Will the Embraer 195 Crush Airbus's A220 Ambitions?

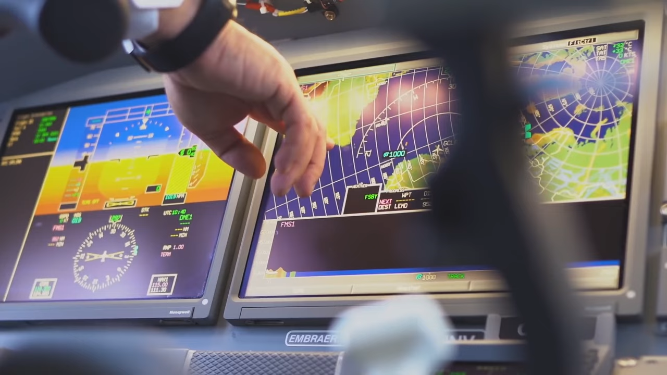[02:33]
The E2 is a technology-packed aircraft, equipped with advanced avionics systems that include high-resolution flight displays and precise navigation systems.